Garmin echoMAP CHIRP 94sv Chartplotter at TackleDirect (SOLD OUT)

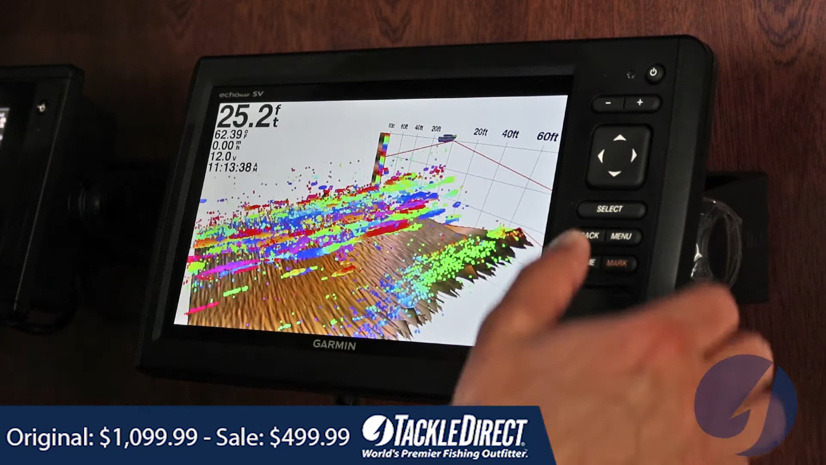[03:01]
On screen: depth 25.2 ft
We really love it. You can do live view down, live view forward, front view for those of you with, you know, deep keels that want to avoid running aground.
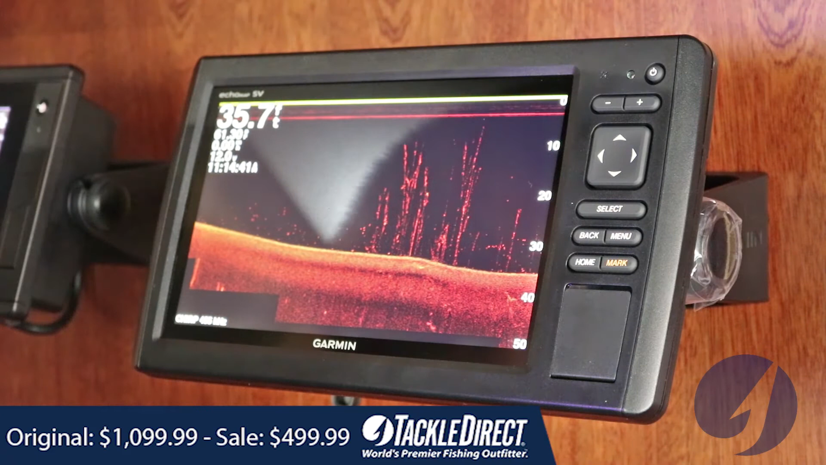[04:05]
This is also great if you're fishing wrecks and maybe high vegetation areas.
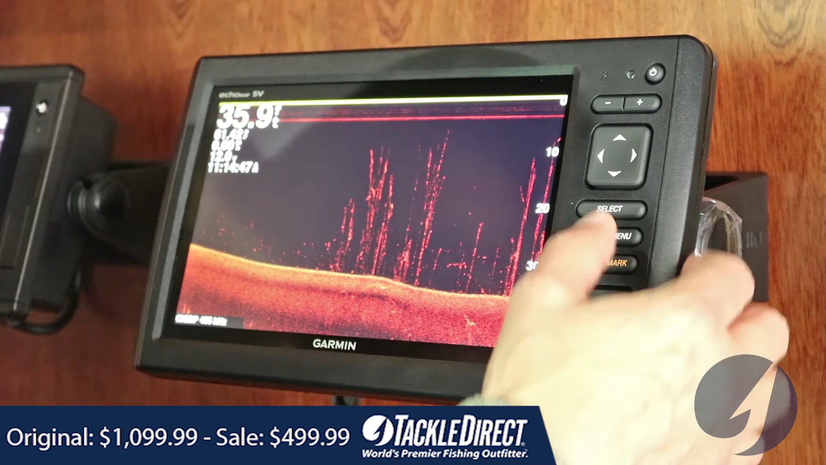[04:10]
And you could also split that up and look at all three of those at once. This screen will, being nine inches, will allow you to basically split it three ways.
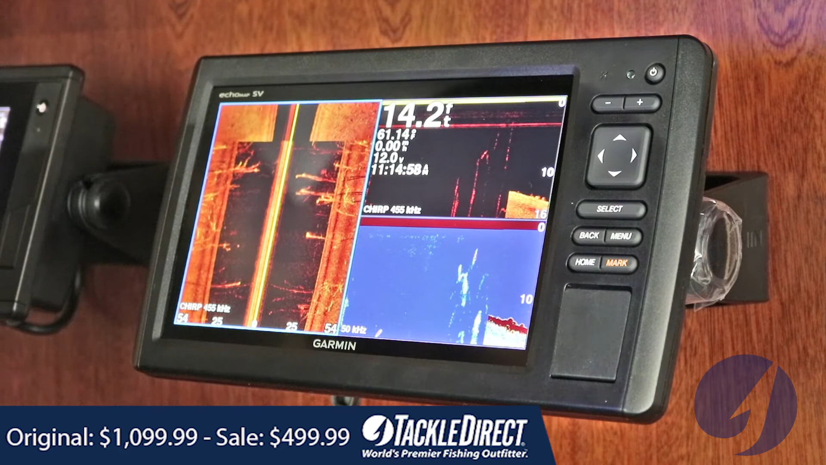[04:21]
And you can basically configure that the way you want.
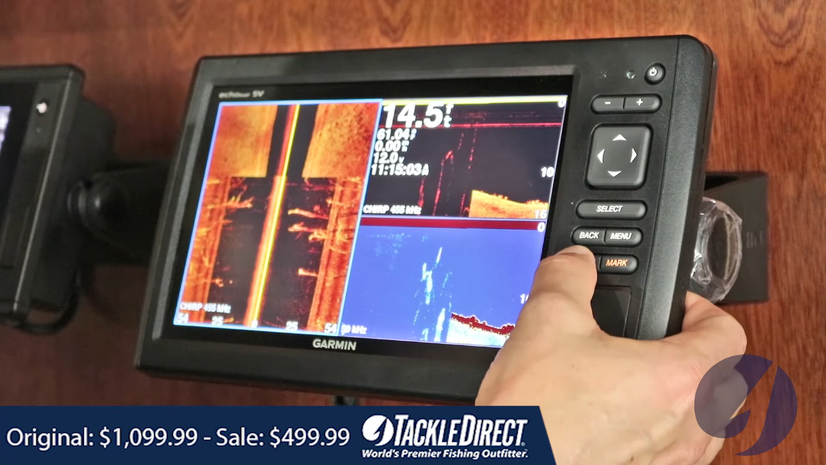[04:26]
There is a custom settings page that you can go in and kind of make it be something that you can basically do on your own.